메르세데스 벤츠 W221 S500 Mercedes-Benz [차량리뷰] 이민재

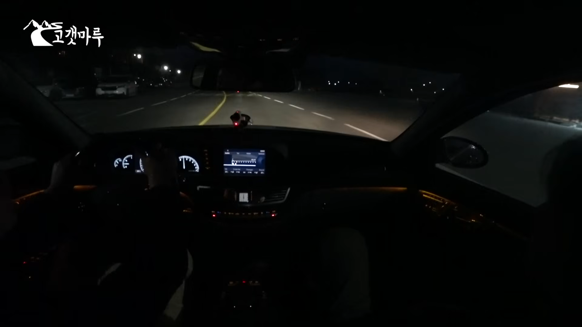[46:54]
근데 메르세데스는 옛날부터도 그랬어요. 근데 달려가면 또 소리가 나쁘지 않아요. 아, 여기 플라스틱이랑 그런 게. 아, 그거는 뭐 가격이 예 그거는 아, 6천이면 싼 거지. 그거는 출시 안 했어야 된다고 봐야죠. 근데 강남 아줌마들이 강남 택시가 될 때가 그때였었거든요. 그렇죠. 벤츠도 좀 먹고 살아야지. 이때만 해도 지금 보니까 앰비언트 라이트가 있긴 있네요. 네. 심하지 않아서 그렇지. 근데 이 정도가 맞지, 은은하게. 이 다음이 너무 과한 거지. 난 그 색깔도 왜 그 뭐 파란 거 이런 거 있잖아요. 막 무지개 색깔 나고 이러는 거.